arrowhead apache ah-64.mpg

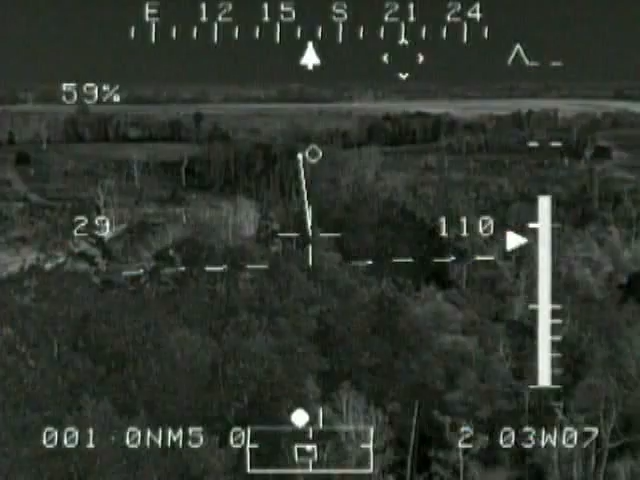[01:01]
mission success and increased air crew survivability in any combat environment.
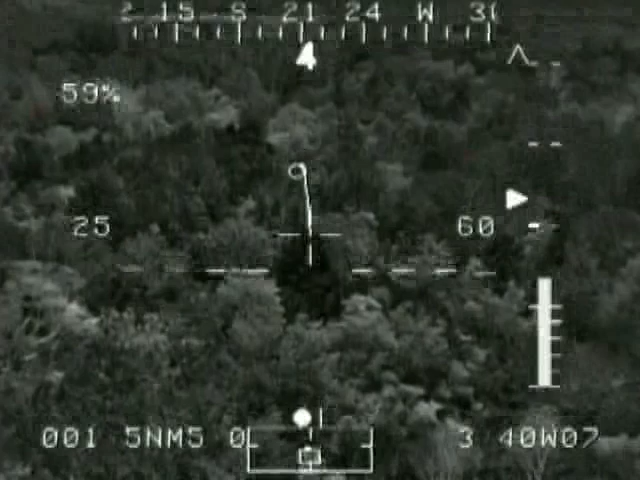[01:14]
The picture's great. I mean, I saw it totally comfortable. This is what we expected.
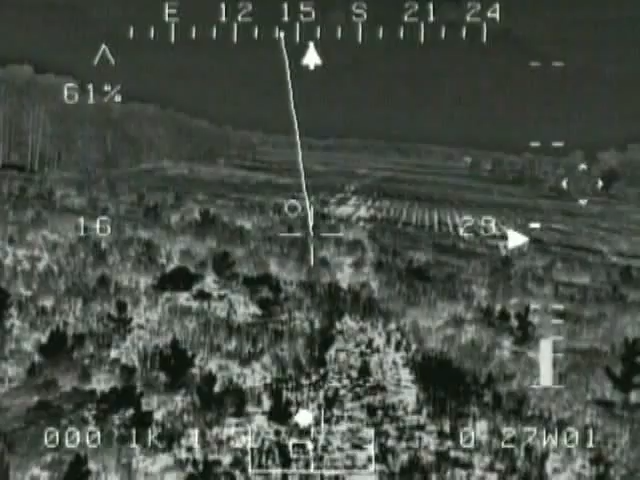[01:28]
Apache crews can operate with increased safety in terrain flight conditions while
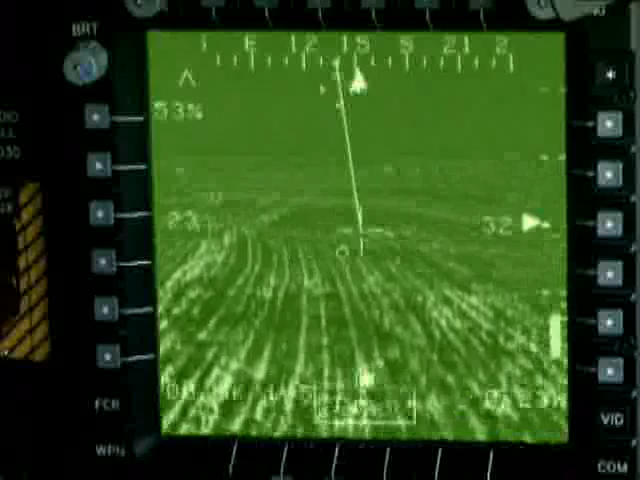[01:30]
identifying and engaging enemy targets with greater accuracy at longer ranges
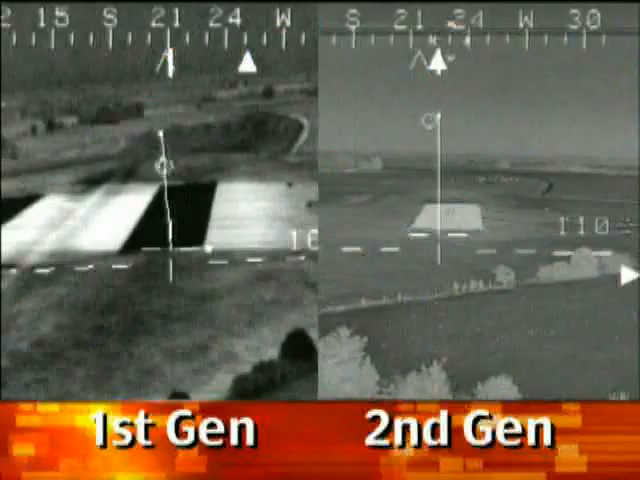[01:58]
The heart of the modernization is the advanced forward-looking infrared sensors,
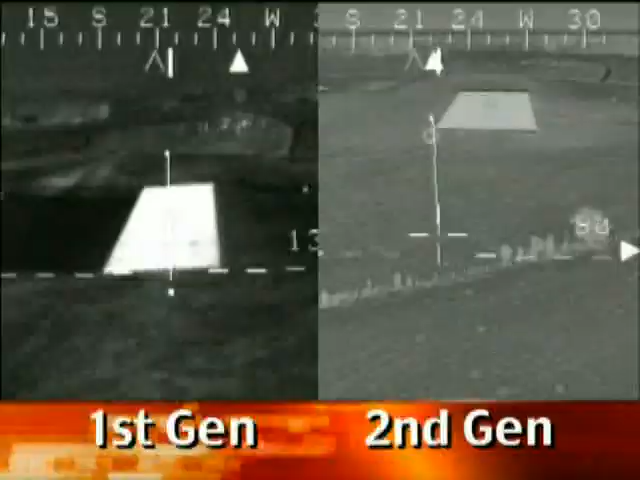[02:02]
or FLIR,
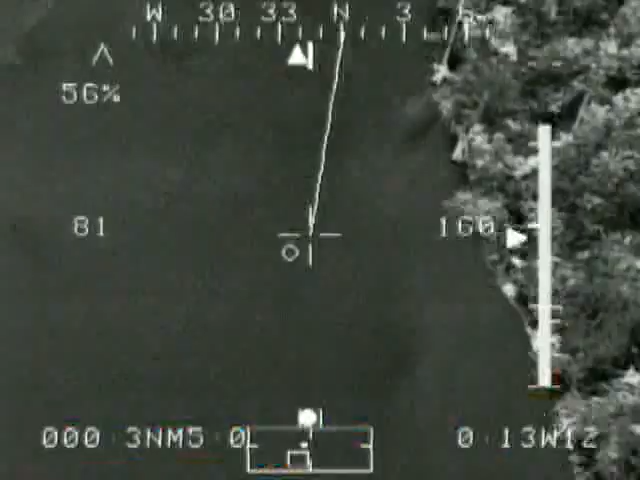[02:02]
making Arrowhead the most versatile and capable targeting and night vision pilotage system available today.
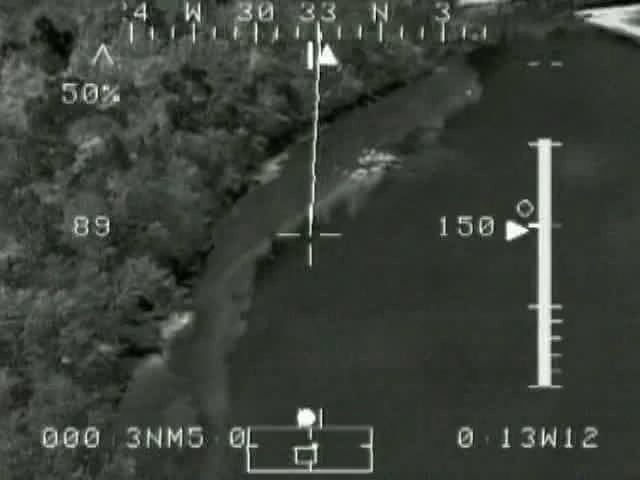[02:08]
Also, the new TADS Electronic Display and Control Unit,
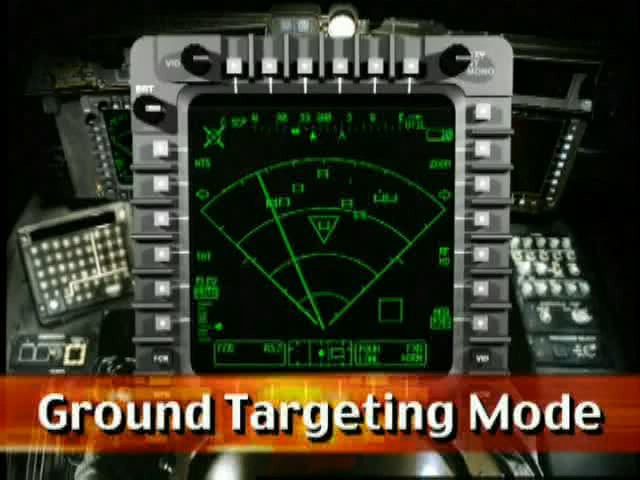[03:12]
Three critical operational modes give aircrews clear and decisive combat superiority on or above the battlefield.